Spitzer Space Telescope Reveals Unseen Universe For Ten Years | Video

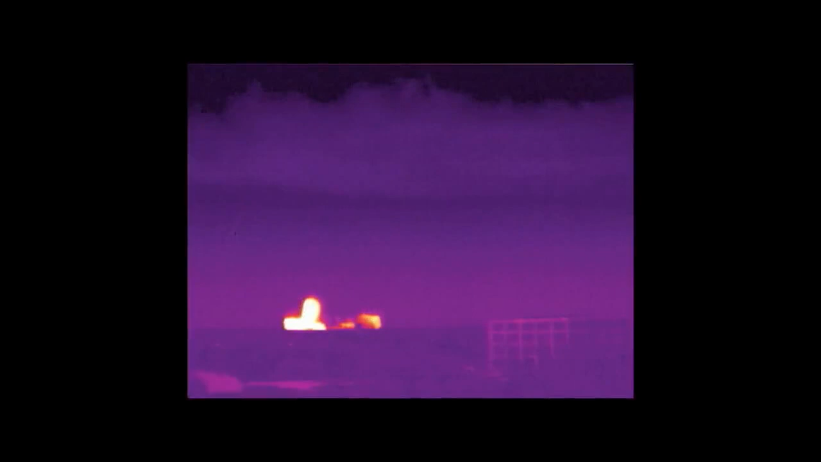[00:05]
On August 25, 2003, NASA launched the Spitzer Space Telescope to reveal secrets of the infrared universe.